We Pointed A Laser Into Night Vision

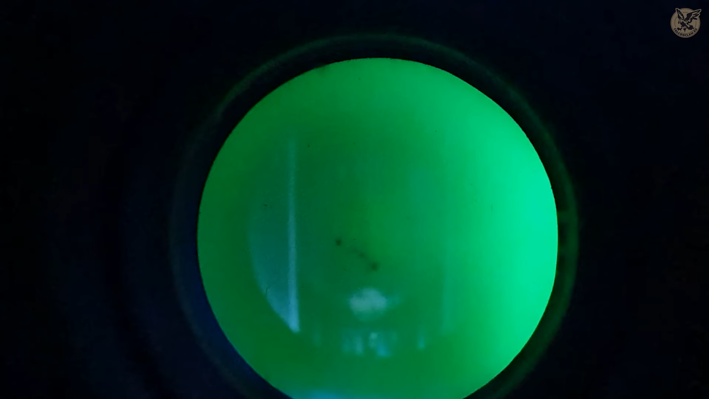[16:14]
Oh, and as we can see, laser damage is permanent, so at least that we could manage to create. But if we turn on the device, we can clearly see this ugly black splatter already there from the start.
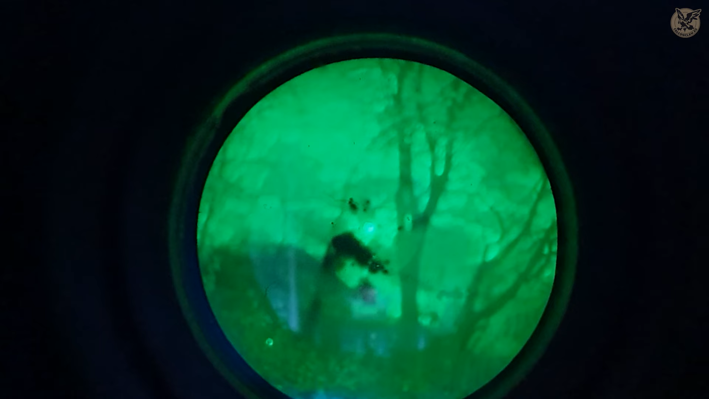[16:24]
From here, let's just start the timer and see what happens.
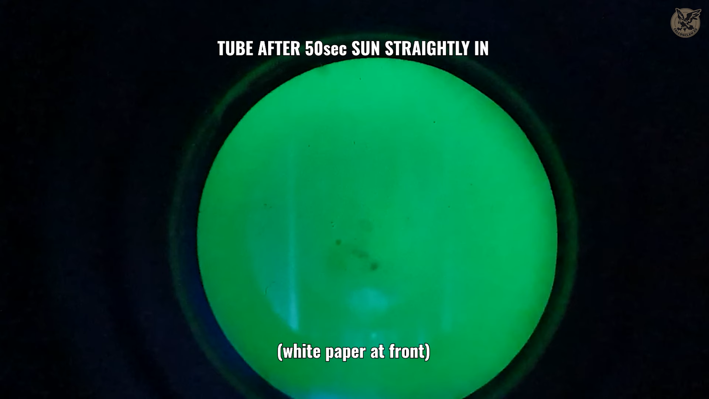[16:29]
Again from time to time, we cover the tube with paper to see what's going on.
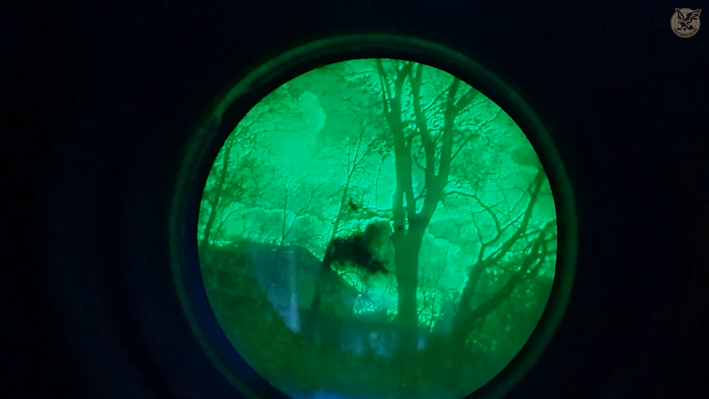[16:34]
But it seems this splatter is not permanent so far. But we have other interesting artwork here.
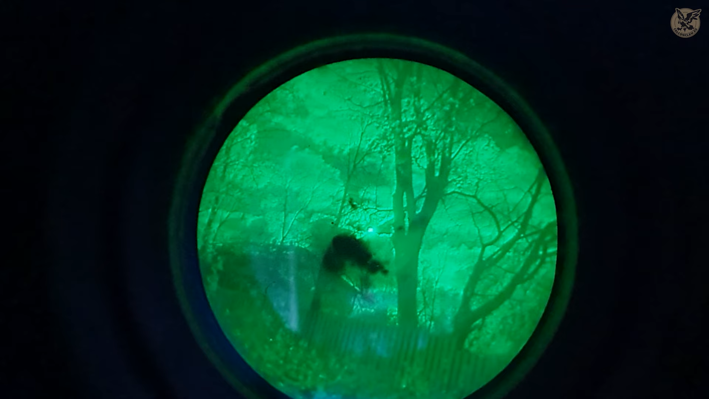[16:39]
Check the turned-in picture. The view our tube was encountering on the tripod seems to be burned inside the tube.
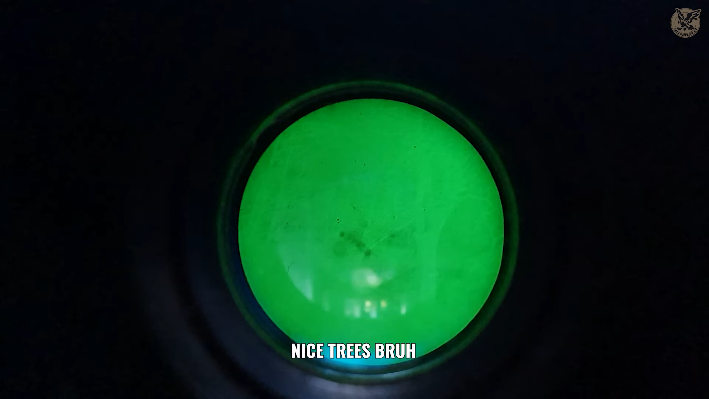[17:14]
We were there for like 5 minutes and to be clear, it was not unfortunately clear sky. Let's go inside and see what our tube has to say about this test.
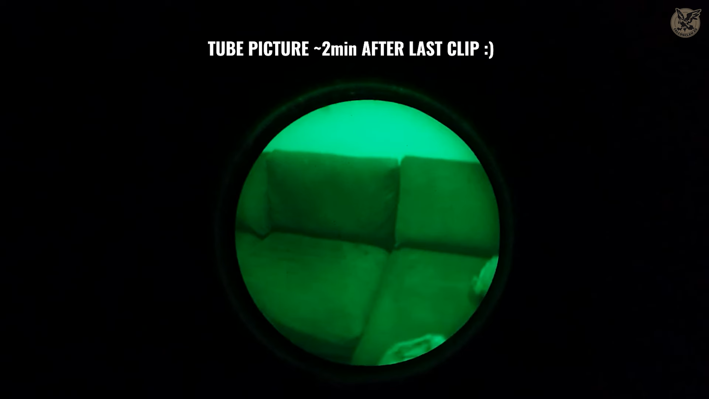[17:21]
And well yes after 2 mics, we are still gucci.
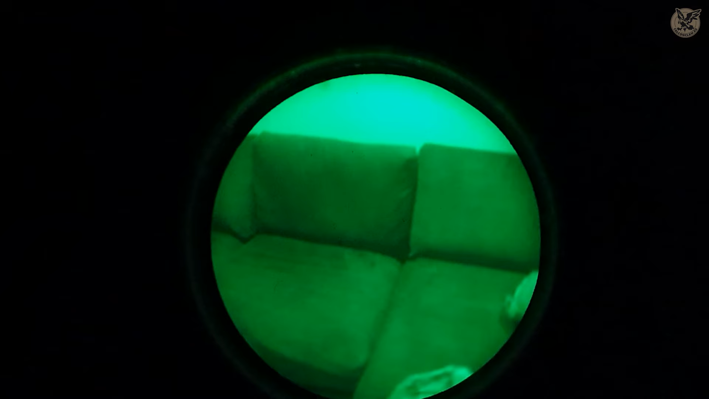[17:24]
But at least we got the laser marks.
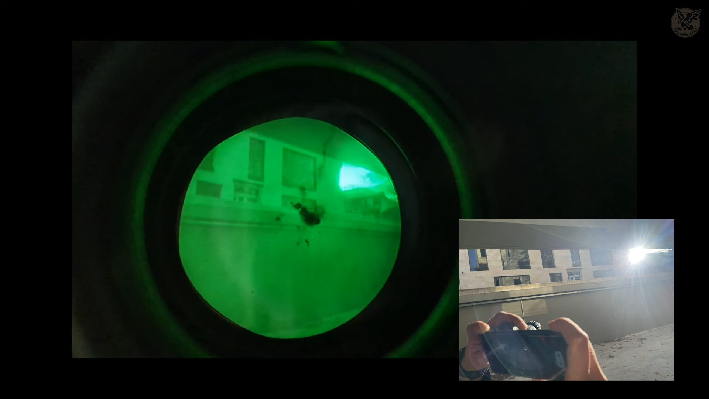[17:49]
Sun is so bright that we had to tilt our heads away. The battle is intense.
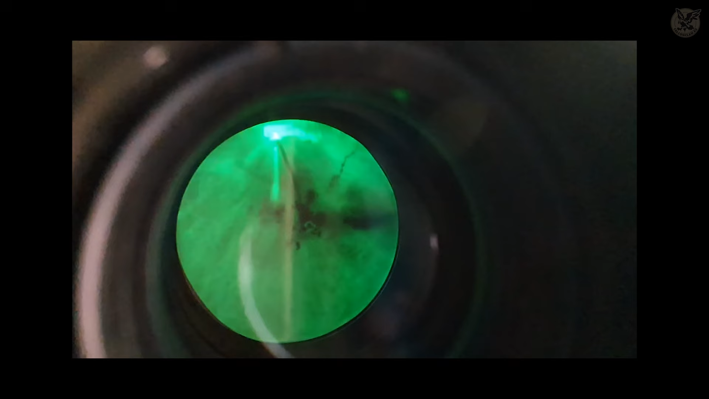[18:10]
But to conclude our sun test, yes these big ugly two pictures can appear if you really forget your device somewhere turned on.
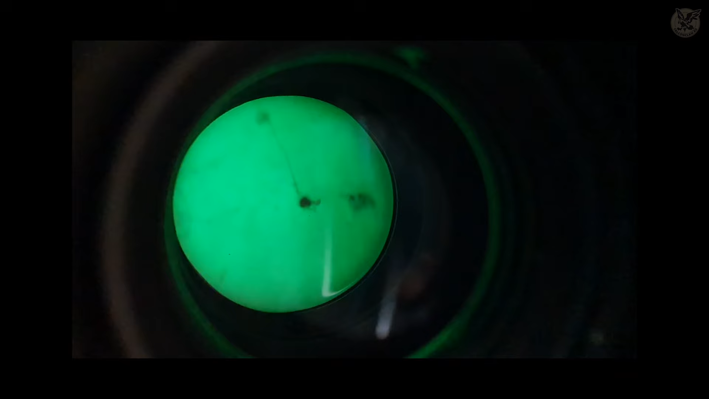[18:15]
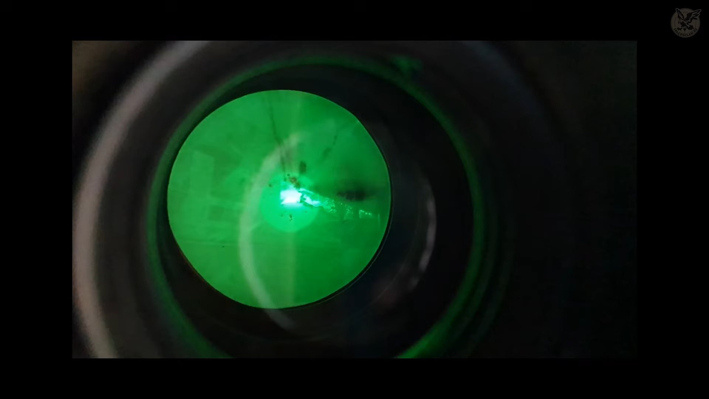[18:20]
We did this sun test for a total of 8 minutes even though the actual punch was made by direct sun.
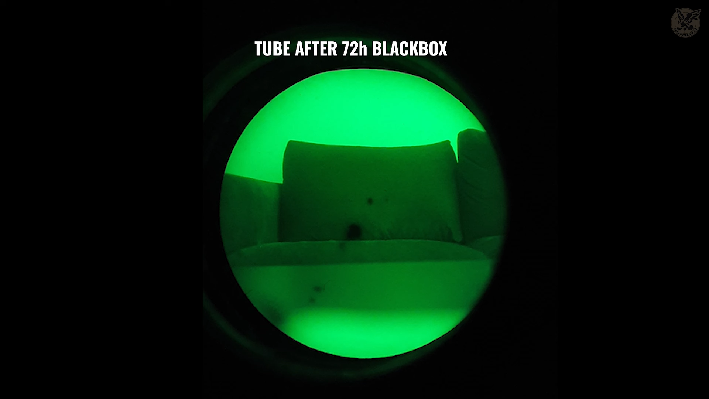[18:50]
This is really the final two picture. Let's compare it with the first one.
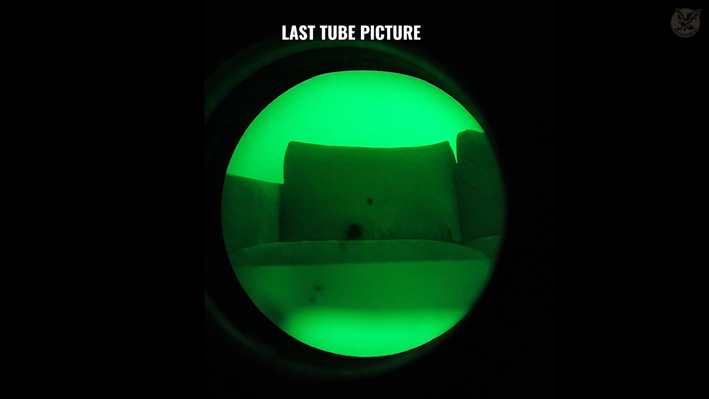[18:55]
But to be honest, it's not so bad.
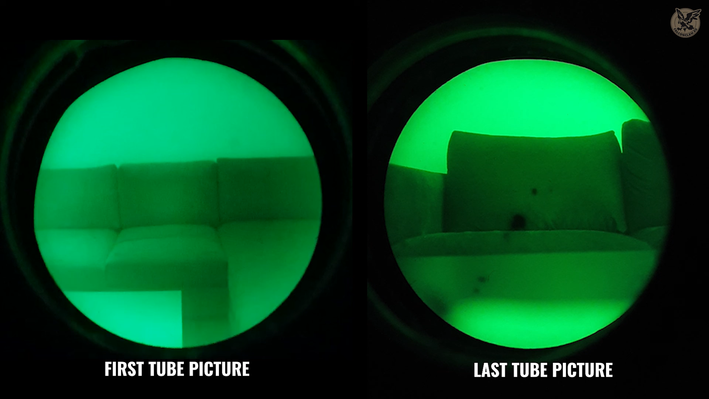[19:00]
There is actually an aftermarket community who would consider such two pictures usable. Maybe for our taste, this central black burn spot gets this device replaced from our armory, but there are actually guys who would run it no questions asked. Last but not least, as a bonus that there's this one spot in addition here.
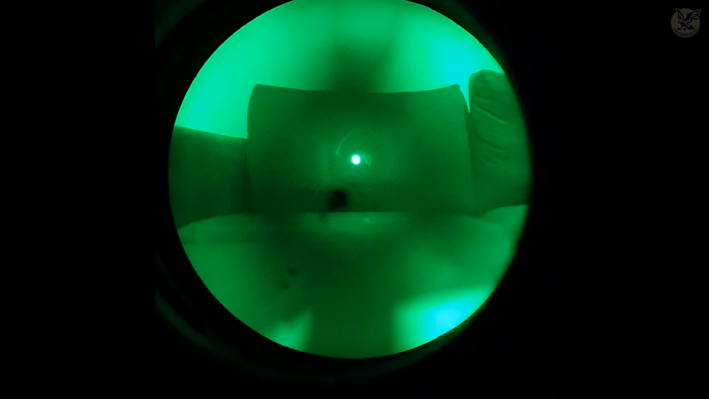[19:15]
All tests you saw in this video were taken in chronological order.
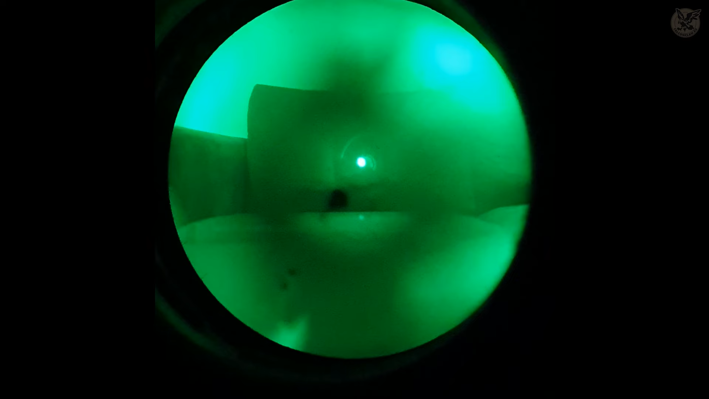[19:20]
As a final quick standoff we did a quick bonus test with red dots.
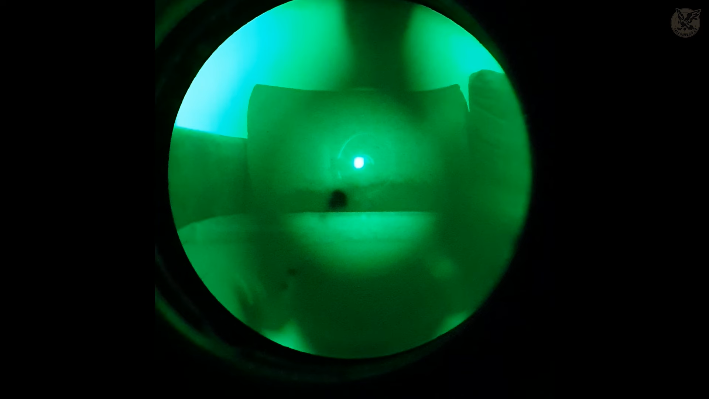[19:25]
For this test we used our Holosun red dot. So, yes, what if your PVS-14 is mounted on a rifle, and somehow a red dot happens to go on high visible, just in front of your device.
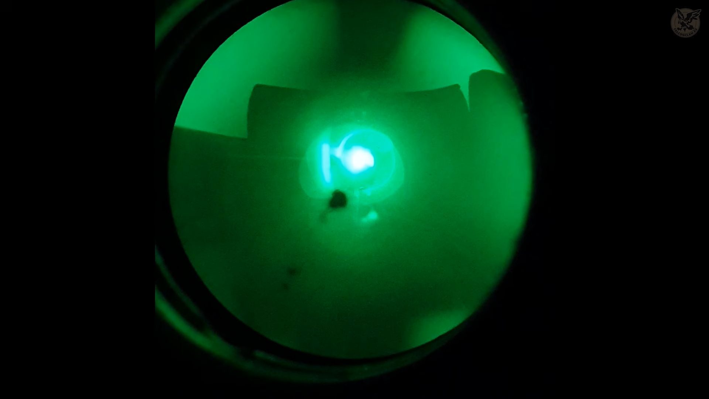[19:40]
After four minutes, it has done its job, unfortunately, a bad job. And that's obviously the reason to use red dots infrared mode.
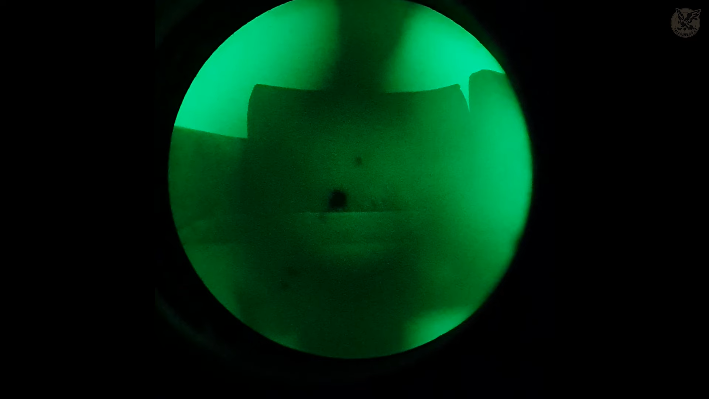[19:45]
Ten minutes after infrared mode, the tube is fine,
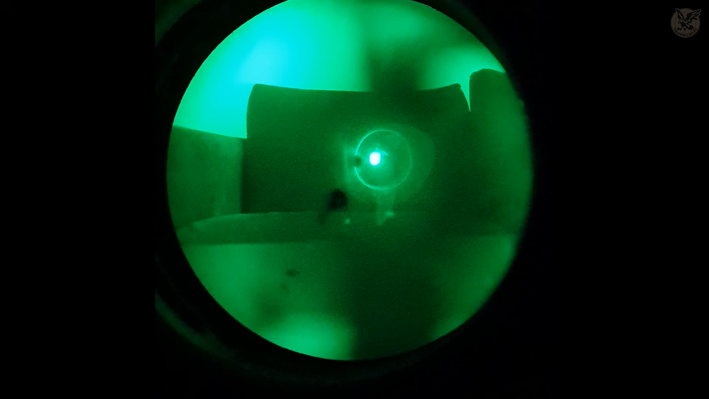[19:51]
so again a factor to take into account, red dot would be so close to your tube could actually make a burn mark to your device, and to the center of the tube which could be most annoying.